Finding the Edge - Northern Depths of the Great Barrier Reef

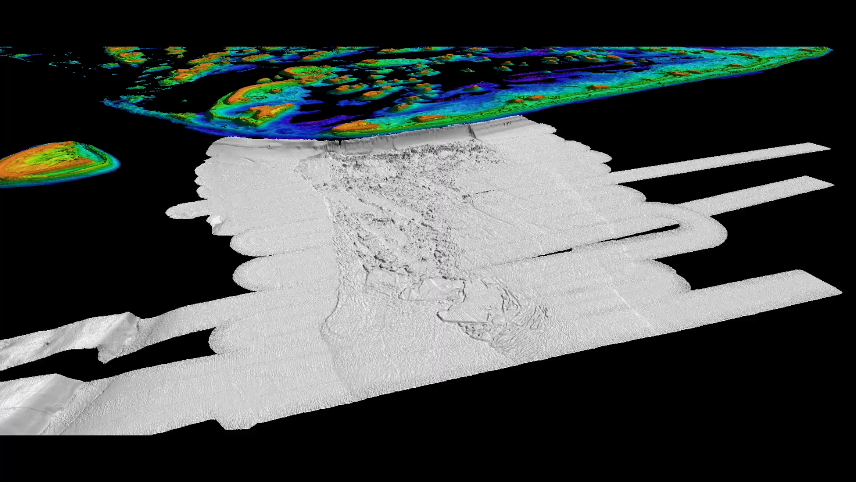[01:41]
Our computer software transfers that digital signal into an image on a screen made up of pixels.
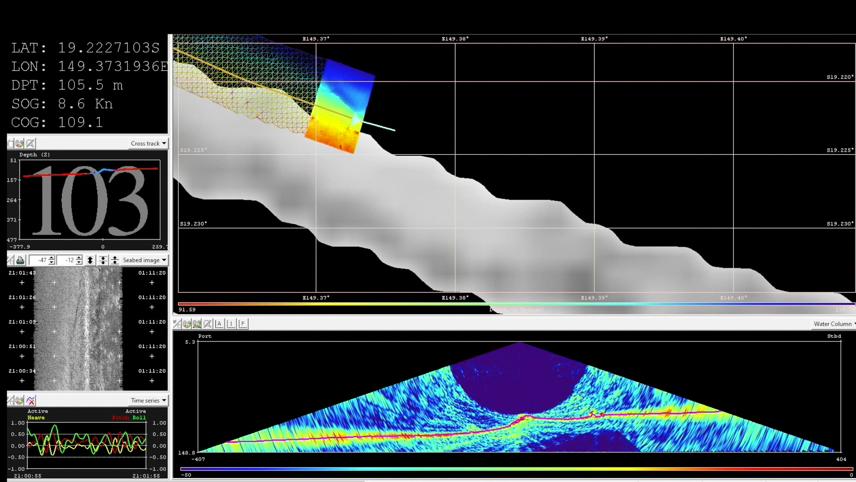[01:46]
With FALCOR's high resolution advanced sonar mapping system,